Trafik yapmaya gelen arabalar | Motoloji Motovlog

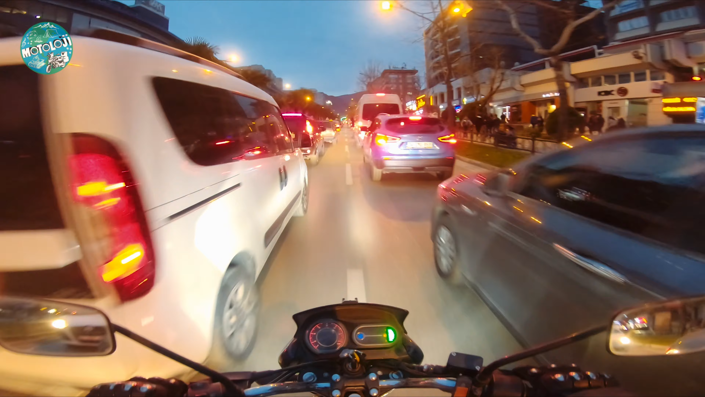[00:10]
Bu arkadaşların aksine bu arkadaşlar bekliyor. Onlar beklemeye gelmişler. Hatta birisi sağda beklemeye gelmiş. Birisi solda beklemeye gelmiş. Arkadaşlar herkes aynı yerde beklerse sevinirim. Bizim de işimiz var.
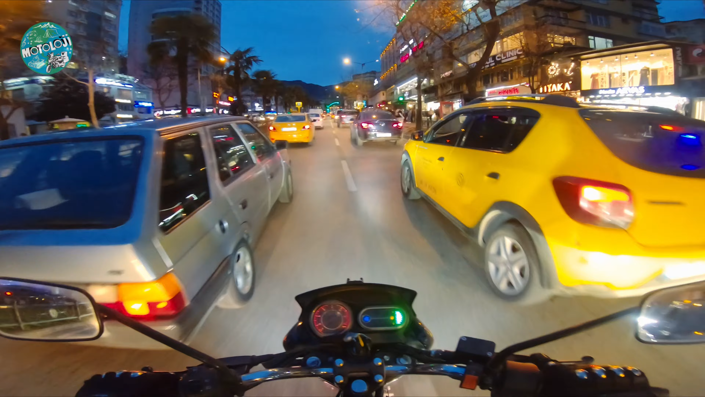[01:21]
Tek başına binmiş yani. Resmen demiş ki ben çıkayım. Trafikte biraz hem trafiği meşgul edeyim. Hem kendimi sinir edeyim. Hanım ben çıkayım da insanları kanser edeyim.
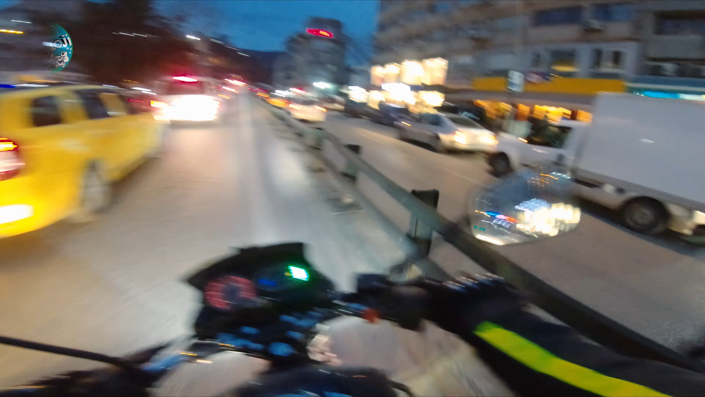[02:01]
Trafikte aralardan geçmeye biz Filtering diyoruz. Kolay bir şey değil aslında baktığınız zaman. Çok dikkat gerektiren bir şey. Her an durabileceğiniz hızla giderseniz biraz daha risksiz olur.
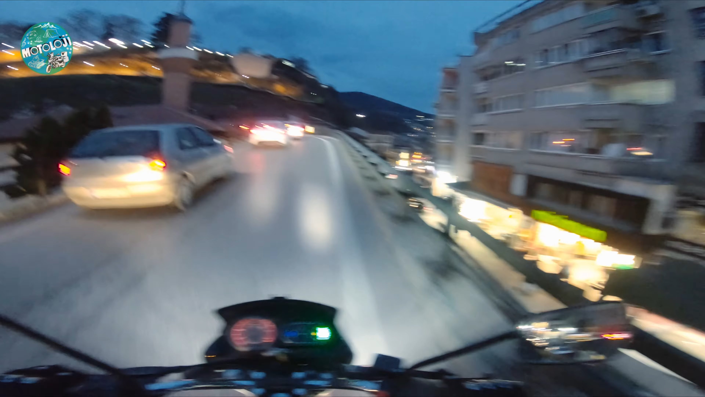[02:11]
Arabaların kapı açma durumu var. Bu durumlardan dolayı çok fazla zarar gören motorcu kardeşimiz var. O yüzden gördüğünüz gibi ben olabilecek en uzaktan gidiyorum. Veyahut da durabileceğim hızla gidiyorum. Yani uzaktan gidemiyor olduğum durumda da durabileceğim hızla gidiyorum.
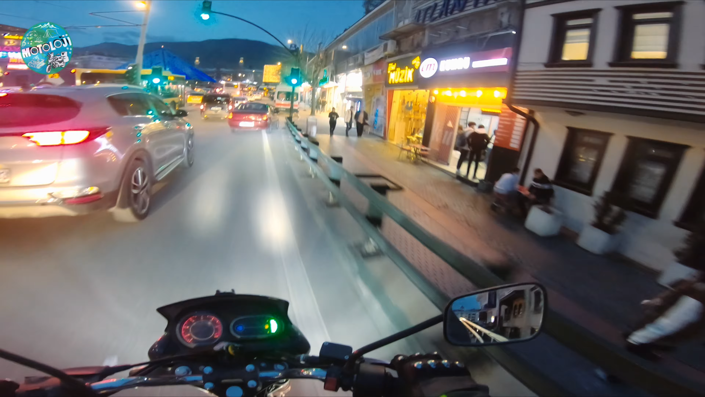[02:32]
Ayrıca trafiği analiz etmeniz gerekiyor. Bunu da yaparken.
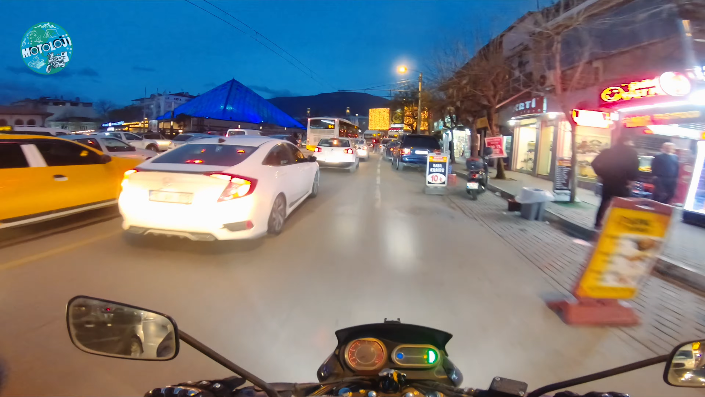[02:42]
Mesela dörtlü yakmış bir adamla sinyal yakmış bir adam arasında böyle bir fark var. Mesela bu abimiz sola sinyal veriyor. Dörtlü yaktığında tabii. Sağdaki sinyal de aynı anda yandığı için adamın duracak mı yoksa bir yere dönecek mi olduğunu anlayabilirsiniz.
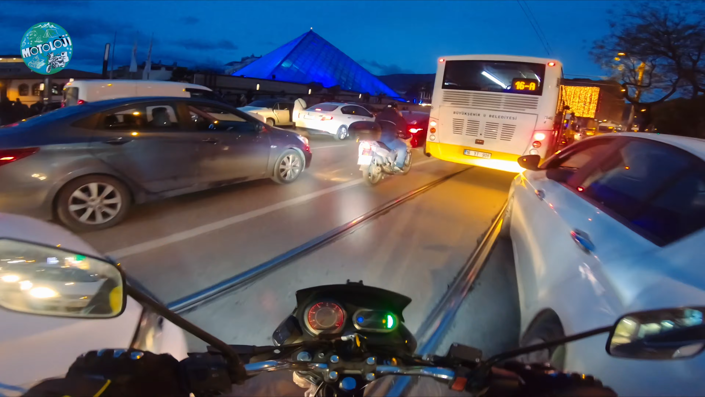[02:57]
Mesela bir sinyal veren birinin sinyalini gördüğümde diğer taraftaki sinyale de bakıyorum ben. Dörtlü mü yakıyor?
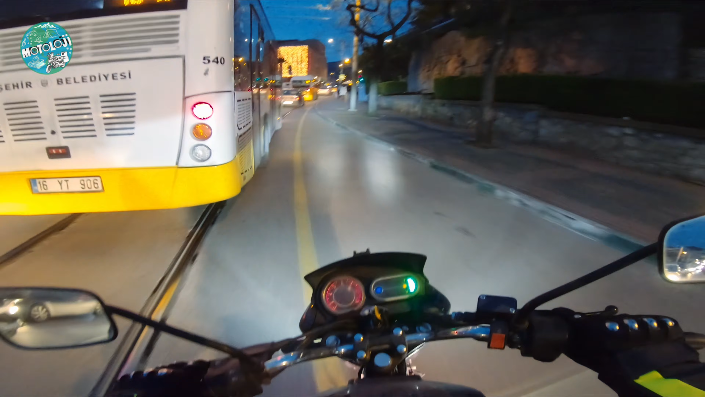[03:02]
Duracak mı diye şuradan geçemem. Oradan hiçbir motor geçemezdi bu kadar hızlı.
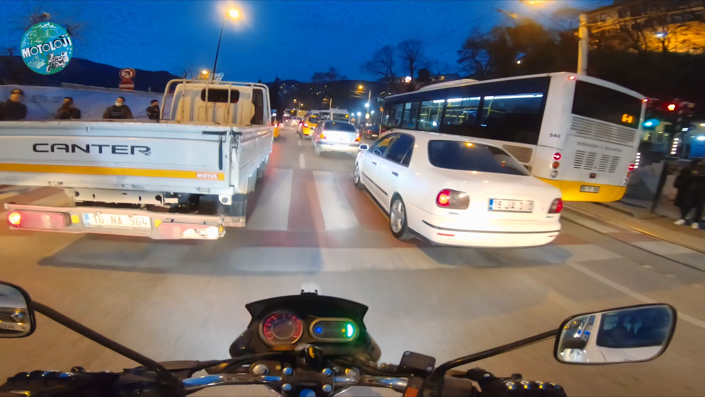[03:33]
Oradan gitmeyi tercih ediyorsanız çok dikkat edin abi. Gitmeyin. Mümkünse 90 derece geçin. Tam böyle dik geçin ona.
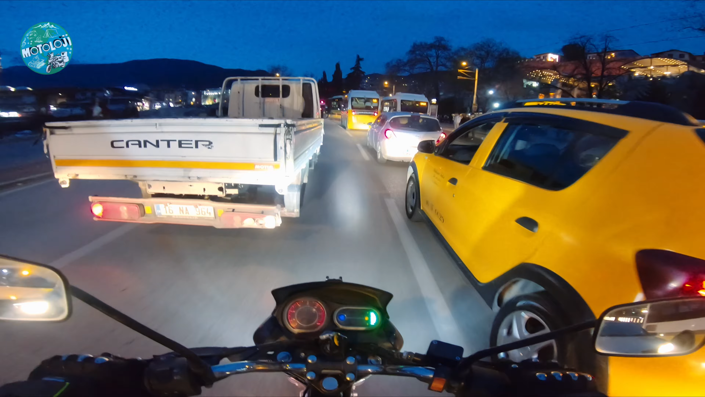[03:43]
Kesinlikle üzerinde kalmayın. en az temas edecek şekilde karşıya geçin. Evet. Sızı bayağı kapattınız.
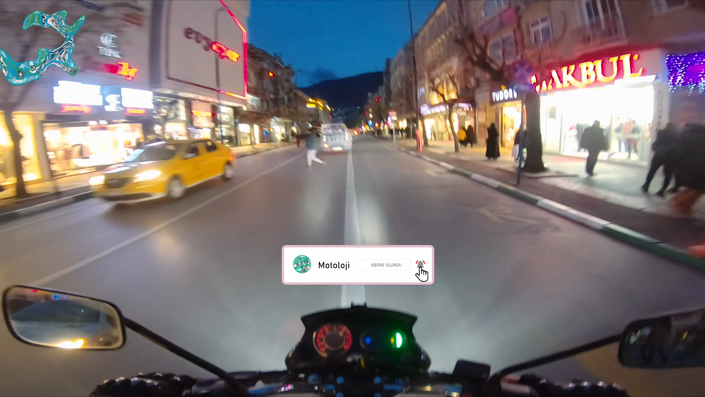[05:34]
Ondan sonra tek tekerdir bak buradan karşıdan yaya geçtiğini gördüm. Buyur teyzeciğim.